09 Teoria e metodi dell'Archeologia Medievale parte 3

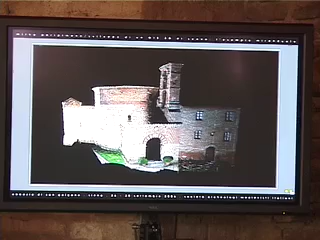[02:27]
e una visione più grande sempre dell'eremo di Montesiepi.
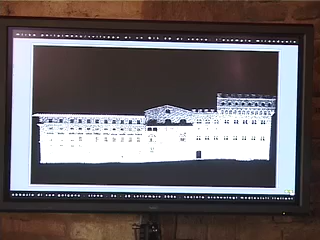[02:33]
In questo caso Firenze, Palazzo Vecchio, una sorta di raddrizzamento per punti di una delle facciate, e qui sempre Palazzo Vecchio, riconoscibilissimo. Sulla sinistra la linea blu non è altro che la misura fatta al volo sul rilievo,
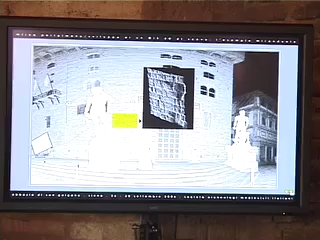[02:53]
con la precisione del millimetro, in questo caso del centimetro. Il quadratino giallo non è altro che una estrapolazione dei punti.
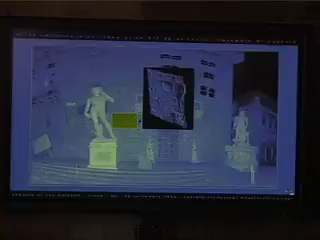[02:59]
Quella che sembra una foto in basso, in bianco e nero, è già un rilievo tridimensionale, nell'altro caso è un rilievo tridimensionale per punti. Il dettaglio è altissimo. Con una precisione dei due millimetri a venticinque metri.
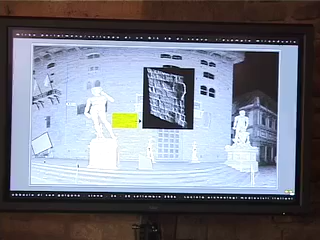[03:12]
In questo caso Santa Maria della Scala, il pellegrinaio, sempre con l'applicazione del colore,
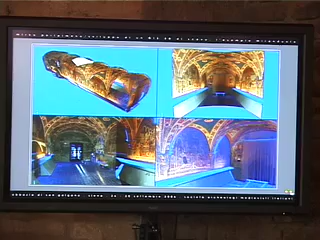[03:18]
che ovviamente rende di più quando il sito è magari affrescato, come in questo caso.
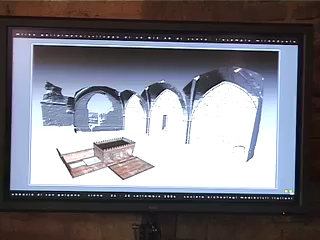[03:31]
La fonte rifollonica, in questo caso uno spaccato dagli interni, e in basso una ricostruzione tridimensionale su base scanner e stazione totale. Qui, in maniera molto sintetica, di nuovo riassunte la quantità delle scansioni fatte,
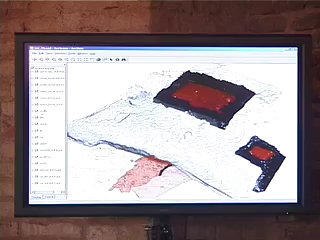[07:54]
Ovviamente in questo caso queste chiazze nere sono così scure perché sono successioni di US una sopra l'altra,
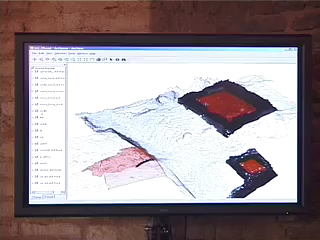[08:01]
così come se avessi tantissime piante bidimensionali, con la sola differenza che qui sono rilievi a scanner.
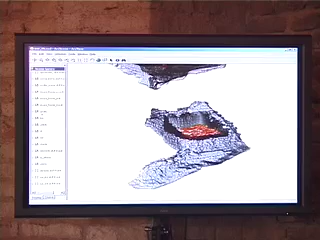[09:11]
In questo caso la torre, che ovviamente può essere vista in tutte e tre dimensioni.
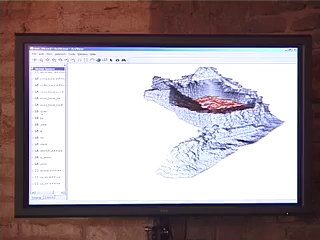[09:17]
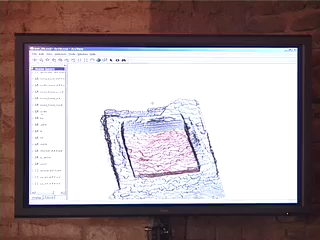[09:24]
In questo caso le murature e il crollo interno e il palazzo.
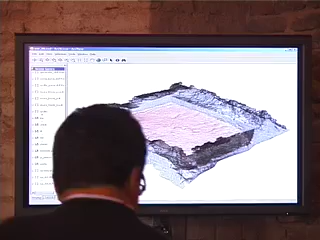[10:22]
Questi numeri 61, 2006, 8, 11 eccetera non sono altro che l'OS data in corso di scavo. Cliccando le quali io posso comporre e scomporre lo scavo a mio piacimento. Sembra che ho la possibilità ovviamente di ruotare e visualizzare.
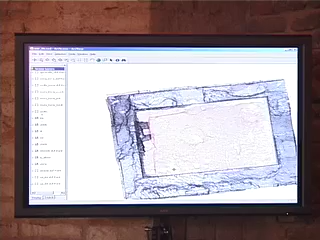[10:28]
In questo caso ovviamente ho tolto il crollo, di conseguenza vedo quello che sta sotto, il crollo, così come quando si è scavato.
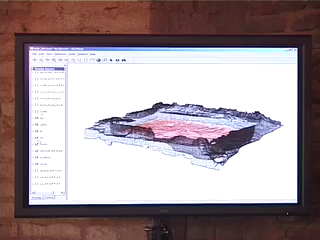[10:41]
Idem per i muri. Volendo posso fare una sorta di sezione volante, semplicemente smontando il muro davanti. In questo caso ho questo grande taglio, il 2071,
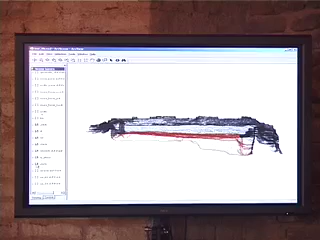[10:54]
che posso togliere o mettere a mio piacimento, e gli strati superiori.
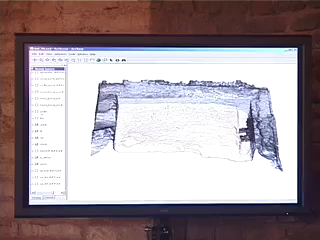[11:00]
Più questo murettino, che ovviamente posso scomporre. Qui si tratta semplicemente di una scomposizione o ricomposizione dello scavo. Perché io posso arrivare alla scomposizione totale dello scavo, togliere completamente i muri, vedere semplicemente la successione dell'OS e eventualmente in post scavo valutare quanto ho scavato.
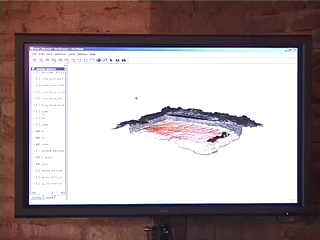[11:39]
Idem per la torre, ad esempio. Per cui io posso montare quello che mi interessa, come in un normalissimo GIS bidimensionale. Con la sola differenza che tutti gli strati sono georeferenziati,
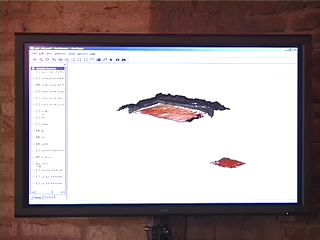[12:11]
Poi come ultima cosa di quanto ho raggiunto, io ora vado a rimontare il palazzo, la volontà da parte dell'IEM come al solito non è quella di
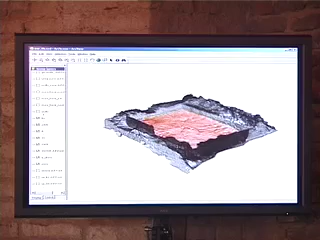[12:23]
esporre un tridimensionale che gira di un solo palazzo su tutto lo scavo. Ho la volontà di rimontare tutto lo scavo di Mirandolo, cosa che si sta facendo. Ogni giorno si fanno scansioni di tutte le US portate in luce in tutte le aree di scavo. Così come si fa il rilievo bidimensionale a matita classico. Secondariamente il tutto viene rimontato e non per annullare completamente le piante bidimensionali, ma per affiancarle.
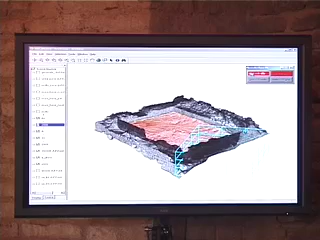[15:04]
Clicco semplicemente il pulsante GIS database e il sistema mi tira fuori la scheda OS dell'OS 2006.